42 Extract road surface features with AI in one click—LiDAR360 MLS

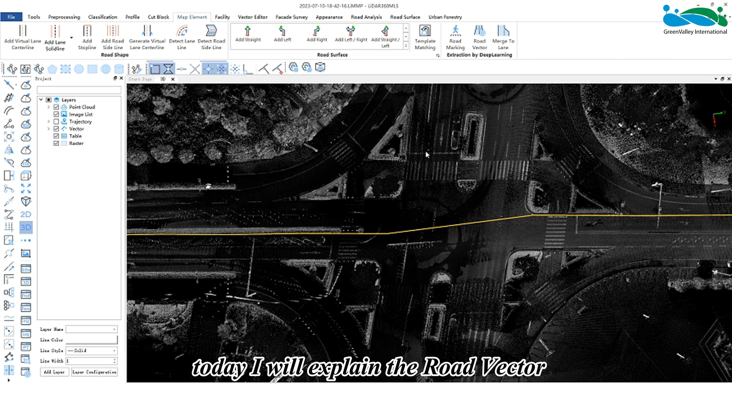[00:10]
Hello everyone today I will explain the road vector and merge to lane features in map element the road vector feature is based on a deep learning solution which automatically vectorizes
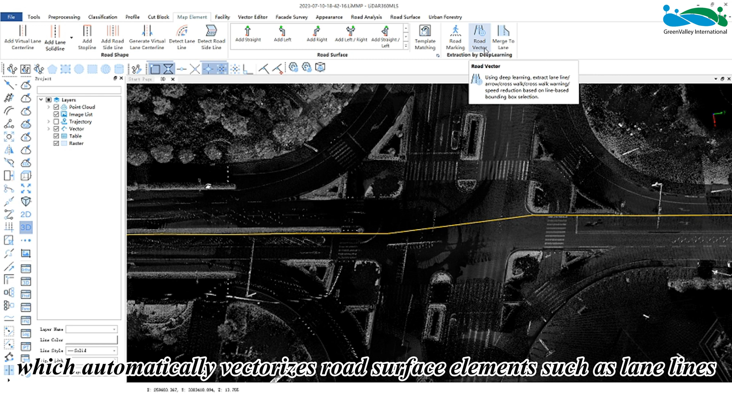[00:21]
road surface elements such as lane lines ground arrows pedestrian crossings and deceleration yield signs based on the shape of the road
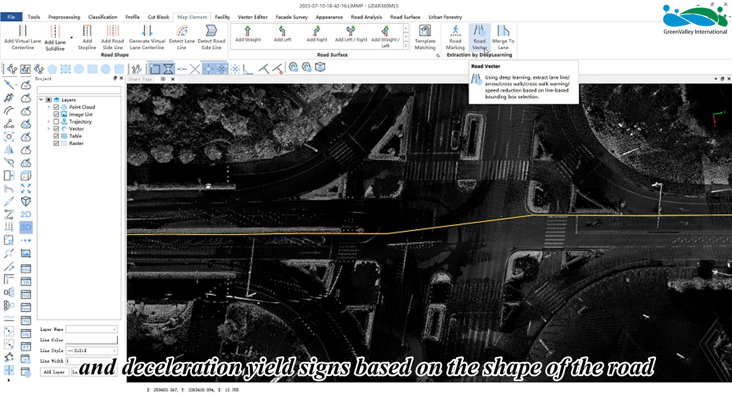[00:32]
to activate the road vector first select the point cloud data to be processed and set the corresponding parameters as needed the line type parameter
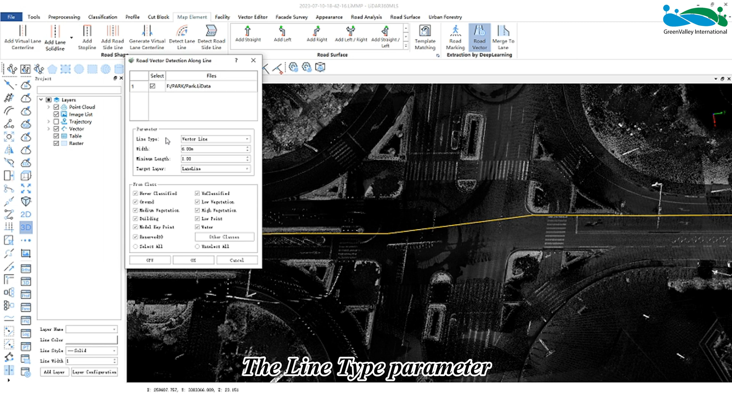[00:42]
is mainly used to set the reference line for subsequent detection areas there are three options vector line custom line and trajectory when the
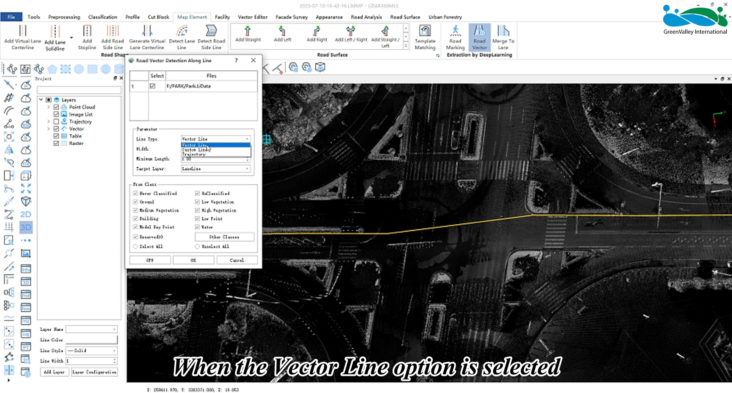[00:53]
vector line option is selected select an existing vector line in the point cloud to generate a polygon detection area with a specific width based on that vector line
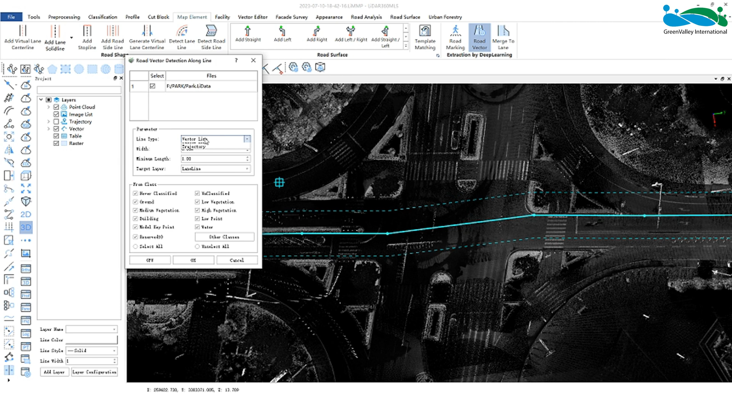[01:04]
when the custom line option is selected you can draw a vector line as the reference line by clicking the left mouse button on the point cloud and double clicking to end the line drawing when the trajectory option is selected it can only be used when there is a trajectory data in the
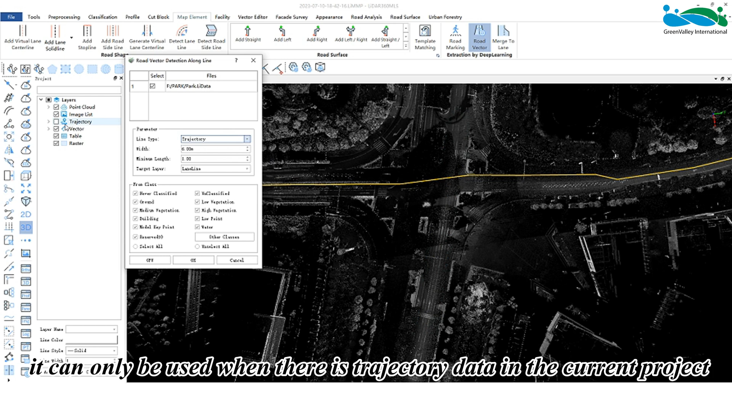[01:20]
current project click on a point on the trajectory with a left mouse button and drag the mouse along the desired trajectory path to select the trajectory segment in real time
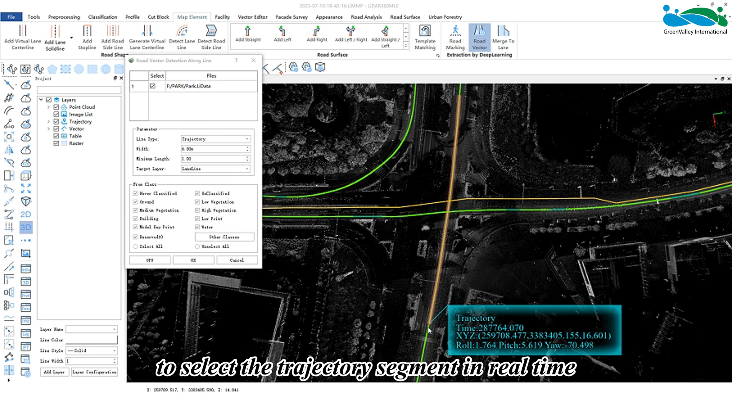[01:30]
click on the end point to complete the trajectory selection the width parameter
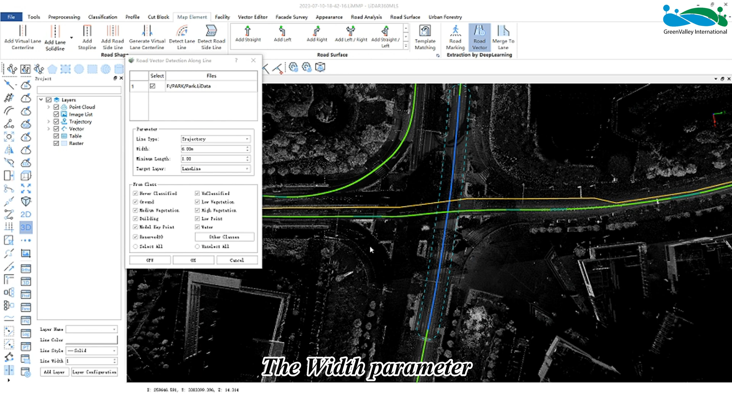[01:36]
combined with the line type forms a polygon area with a set width on both
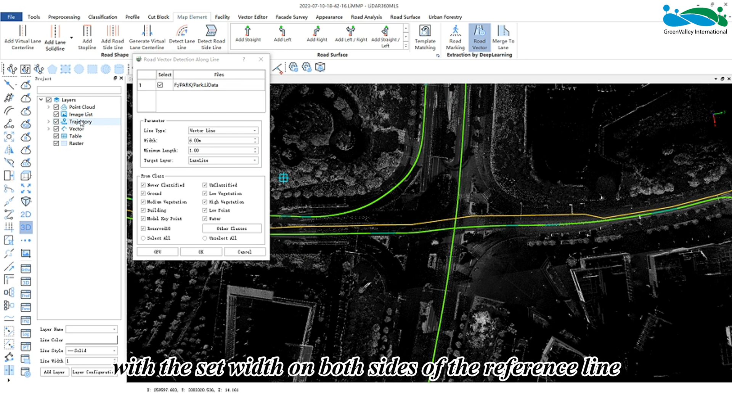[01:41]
sides of the reference line by modifying the width value the size of this area can be adjusted after selecting the reference line the 3d window will display the real
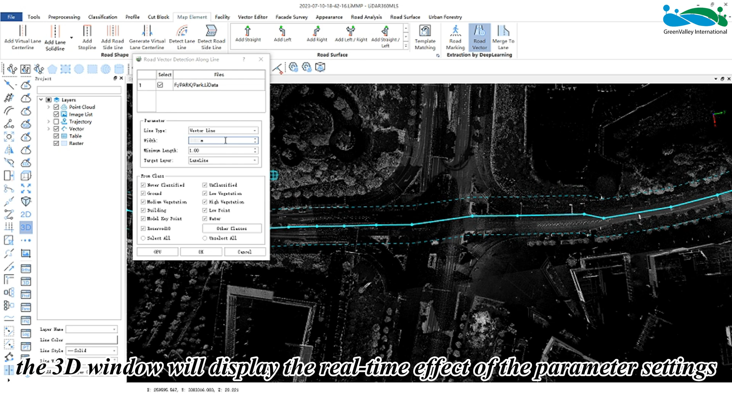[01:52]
time effect of the parameter settings the minimum length parameter is used to filter out lines that are too short during the detection process as they are usually extraction errors however if the road markings in the same scene are indeed short this value needs to be adjusted according to the actual situation the target layer represents the
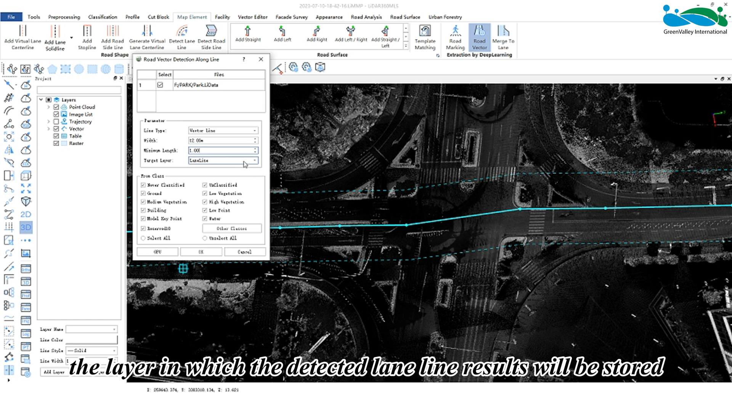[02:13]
layer in which the detected lane line results will be stored next select the corresponding source category according to the requirements it is strongly
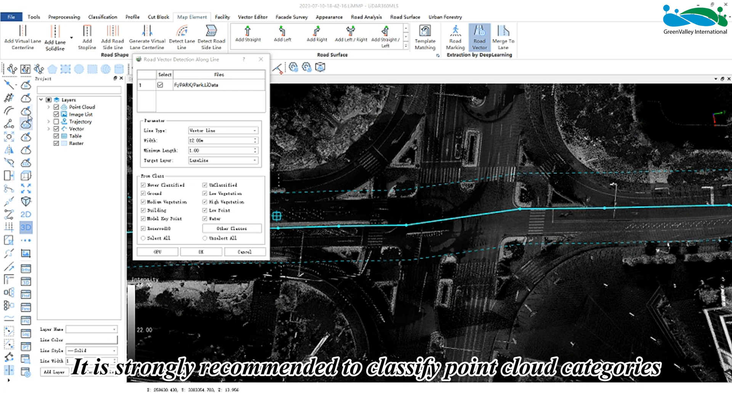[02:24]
recommended to classify point cloud categories before using this feature and only select the category where the ground points are located as input categories to improve processing